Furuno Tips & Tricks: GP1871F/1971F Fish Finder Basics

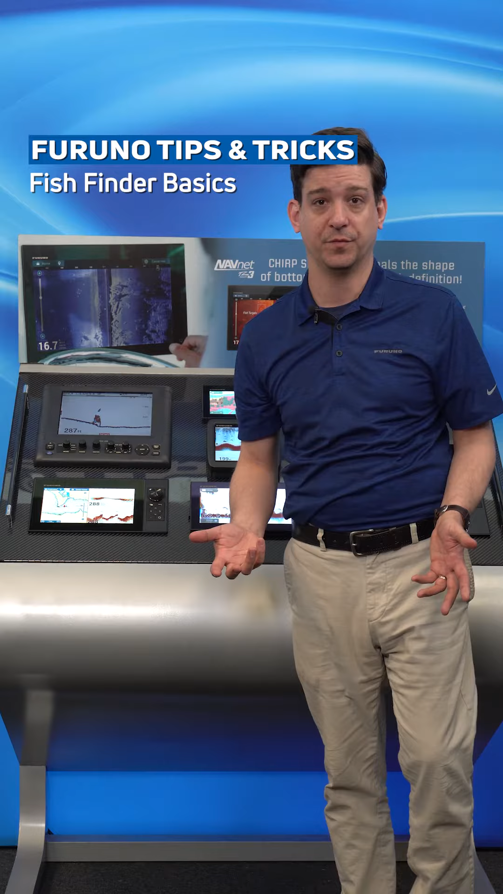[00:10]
Now we can run a couple of different transducers types on this machine.
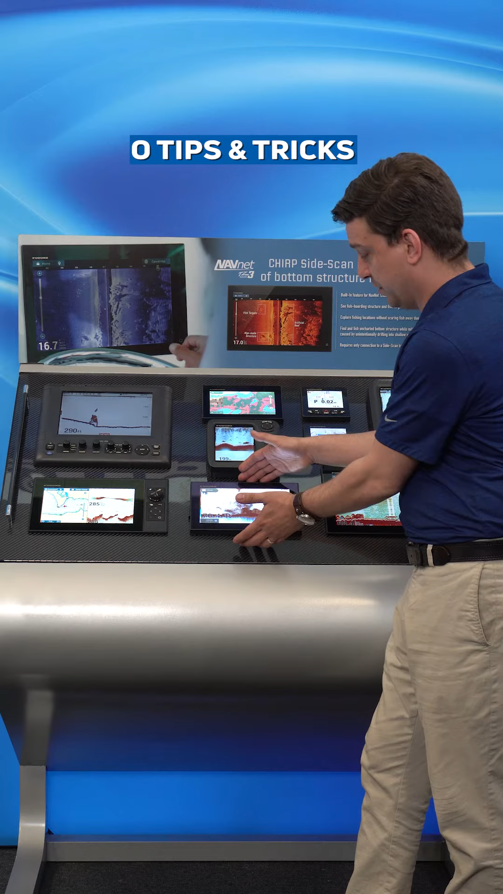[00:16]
The fish finder is built into the unit itself and we can run a traditional 50 and 200 kilohertz transducer at either 600 or a thousand watts
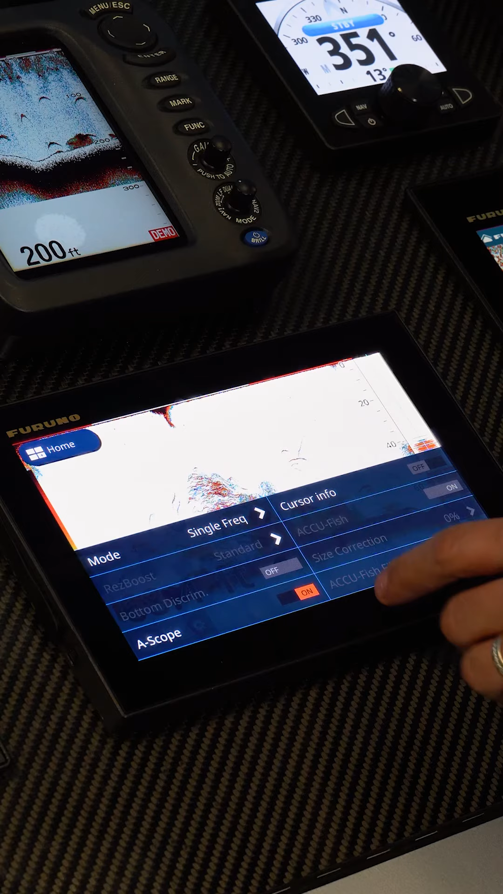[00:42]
On screen: depth 200 ft
If we swipe up from the bottom this is our edge swipe menu this gives us the ability to can change our frequency either single or dual frequency,
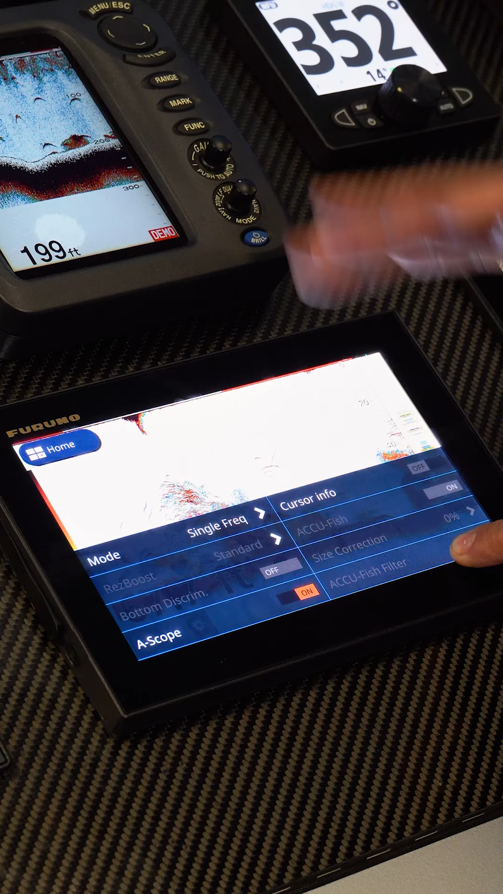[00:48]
On screen: depth 199 ft
turn on and off res boost, a scope, bottom discrimination, AccuFish, there's a number of different things we can do in here.
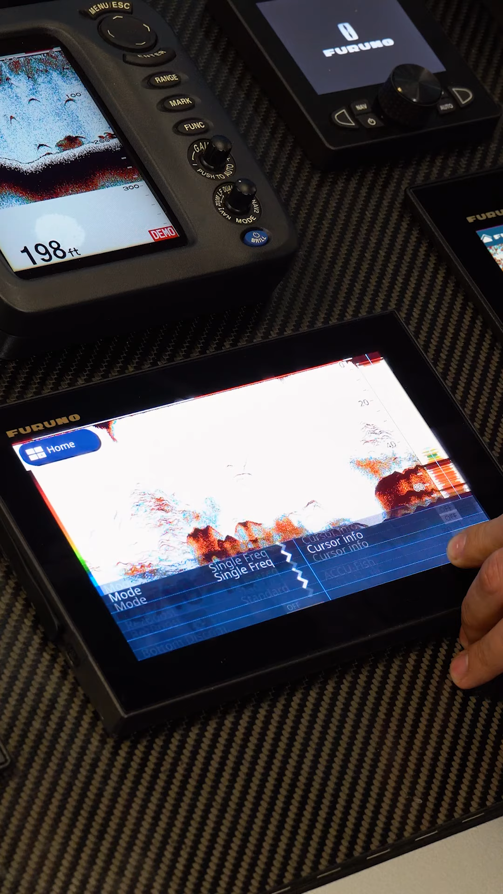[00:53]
On screen: depth 198 ft
We can also change frequency if we're using a
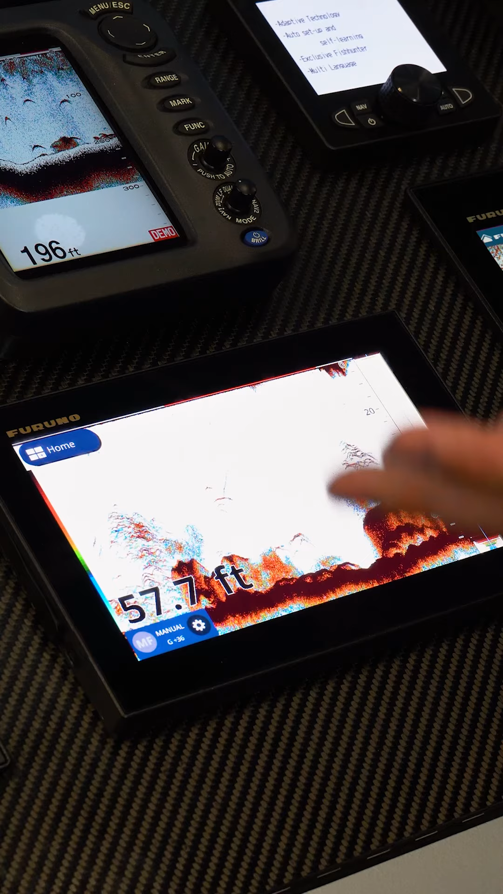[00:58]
dual frequency transducer we can actually change frequency right down here in the lower left.
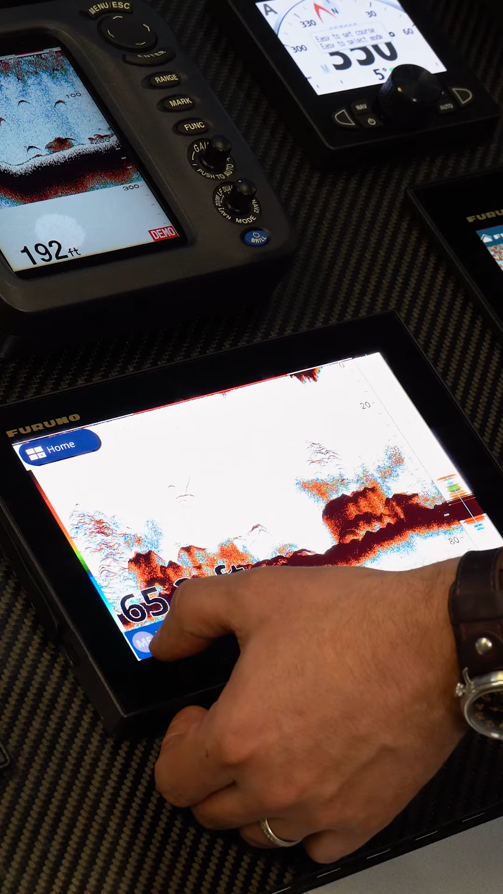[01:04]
This little icon that says MF for mid frequency right now or medium frequency.
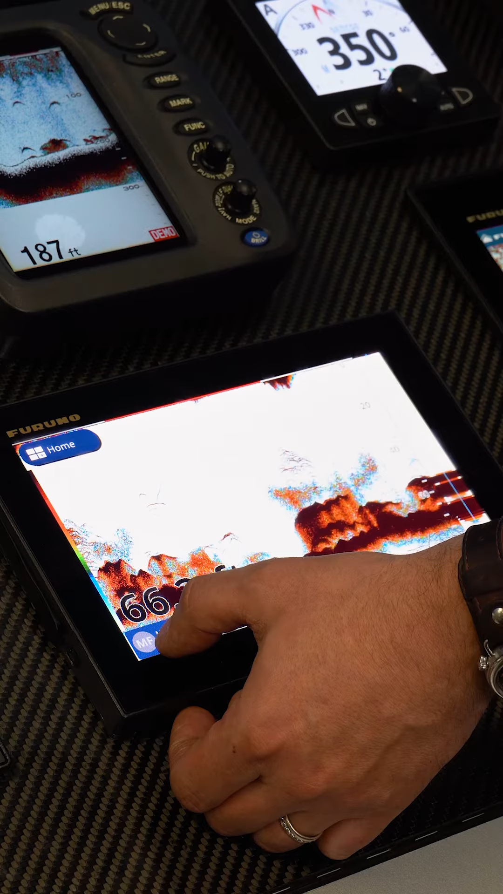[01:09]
If it was a dual frequency transducer we could actually switch back and forth between high and low.
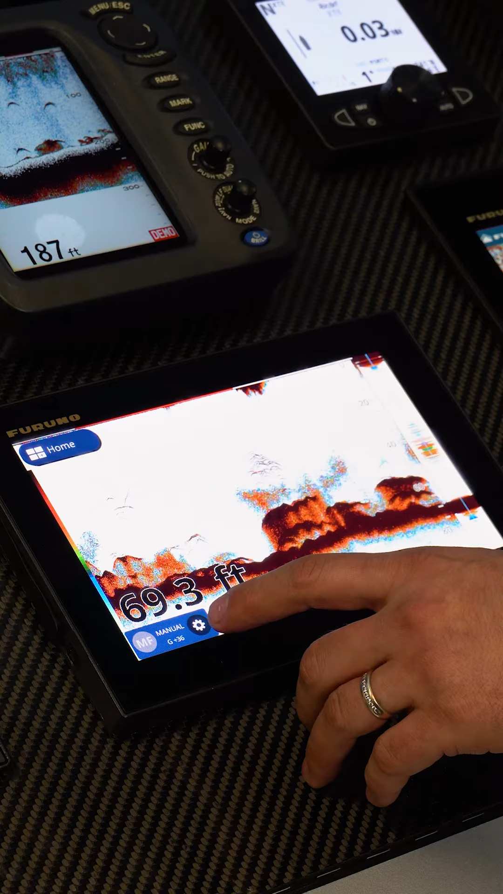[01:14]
We also have some basic sounder settings under the gear icon down here in the lower left as well.
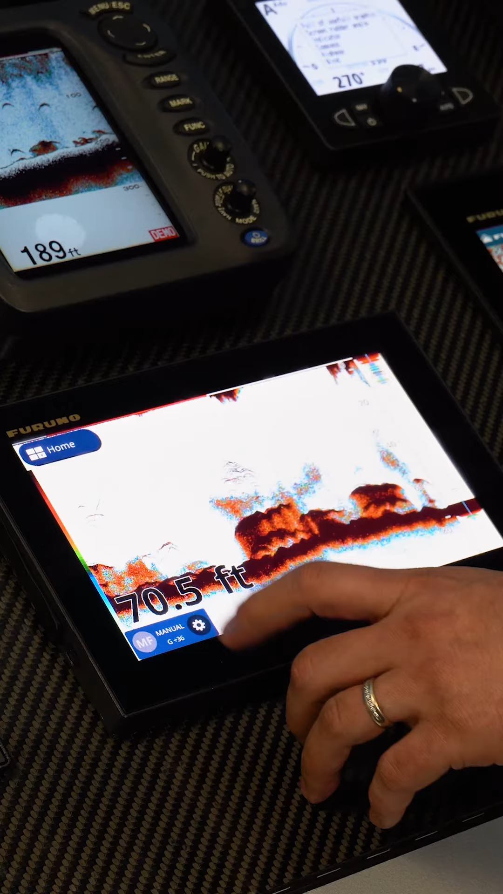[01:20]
This gives us the ability to change between our manual modes of fishing,
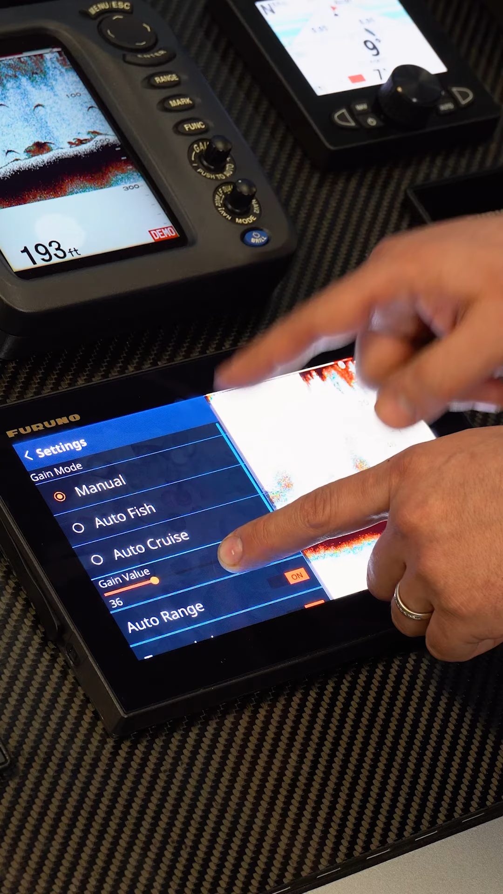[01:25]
On screen: depth 193 ft
auto fish, auto cruise or manual.
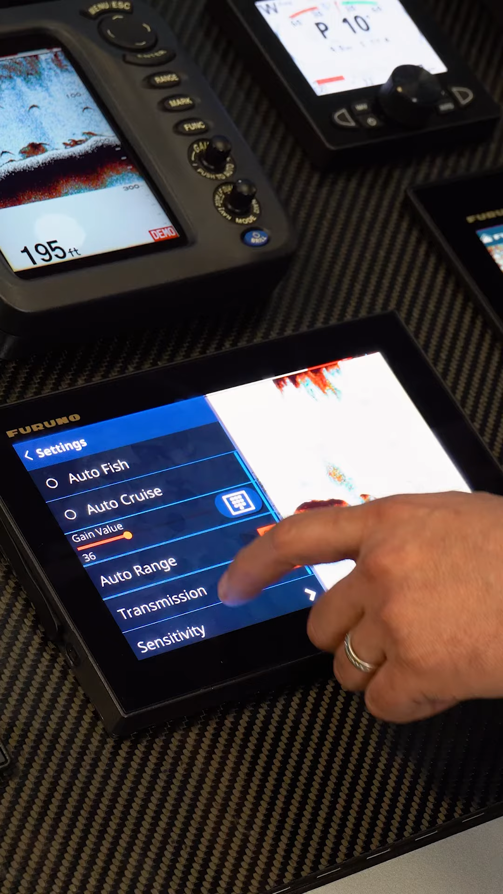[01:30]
On screen: depth 195 ft
Here's our manual gain control, auto range on and off. We can actually stop and start the transmission which is very handy if the boat is out of the water.
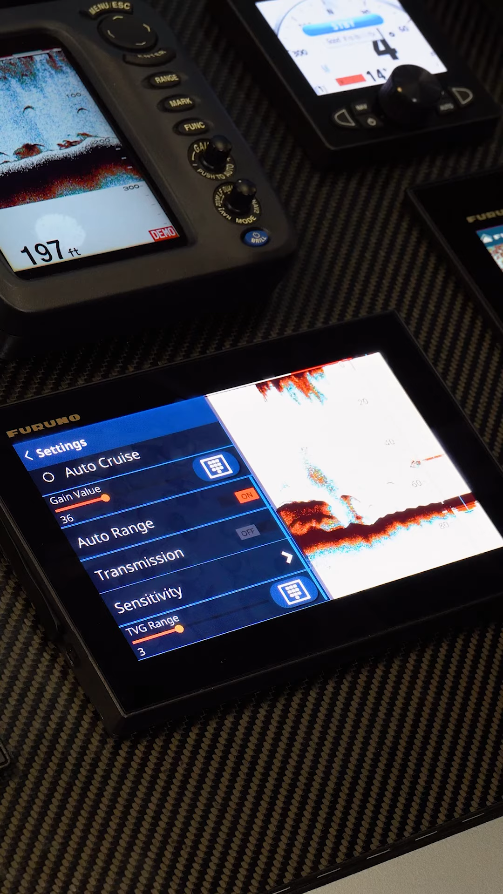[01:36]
On screen: depth 197 ft
We don't want to damage the transducer.
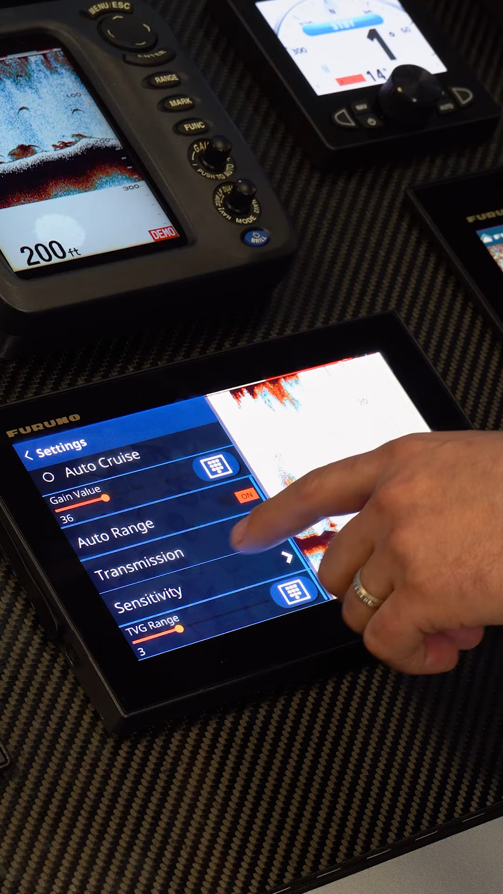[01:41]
We can also change sensitivity in our TVG levels.
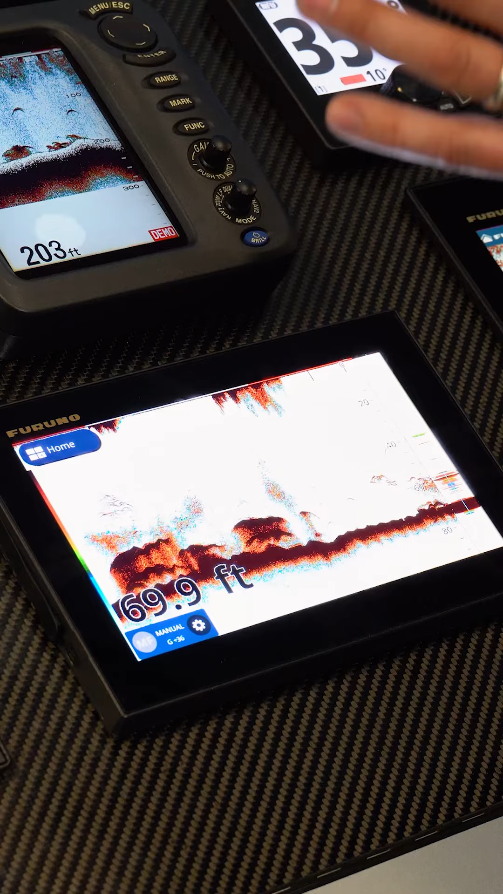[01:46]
If we want to get a little bit more into the weeds on settings you can always go into home, settings, fish finder and here's everything else.
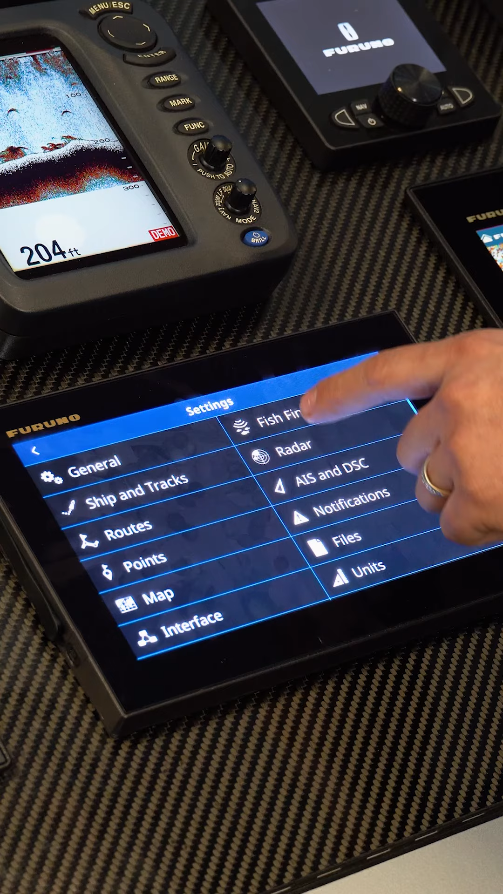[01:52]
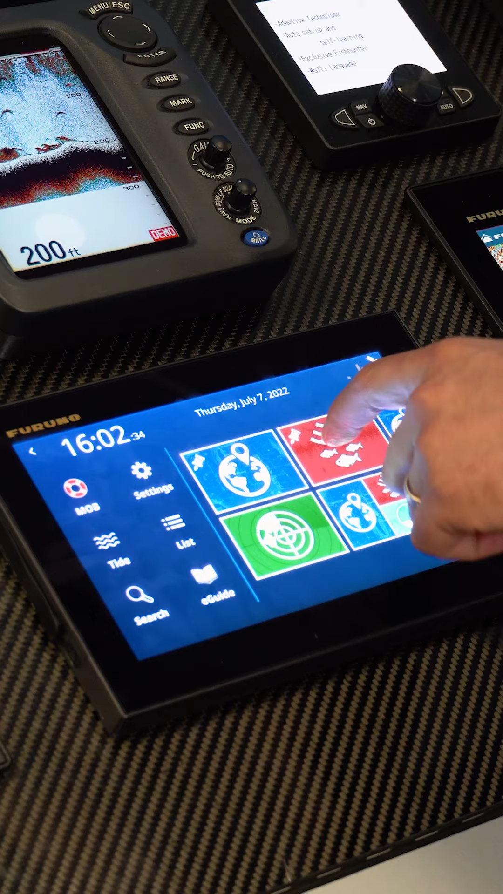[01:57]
On screen: depth 200 ft
Now what we can also do is we can say if we see a target we want to mark and come back to the fish. I can touch on that target create new point and it will drop that onto the plotter for us to navigate back to and fish.
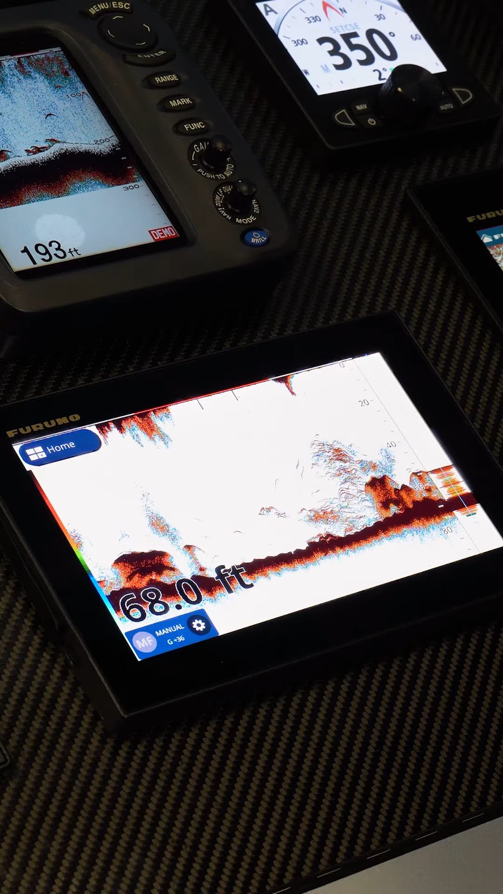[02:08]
Say for example we also want to do that in historical
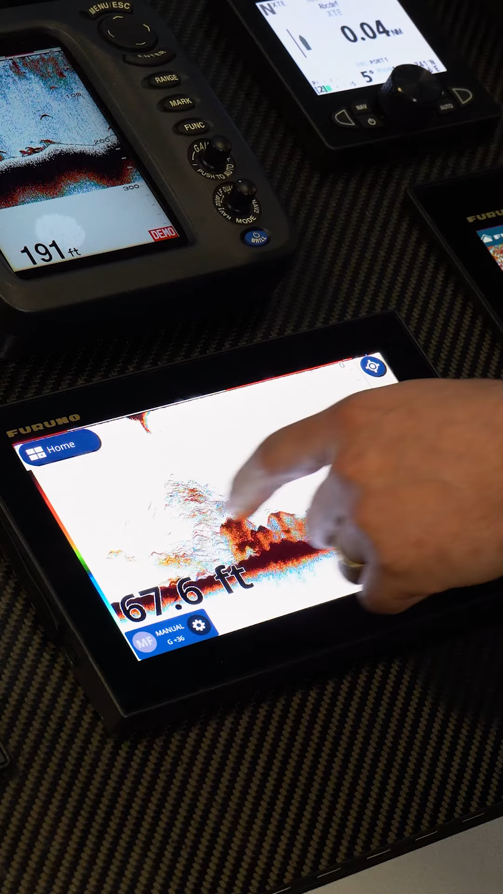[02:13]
so we can scroll back anywhere in this historical recording and touch on the target and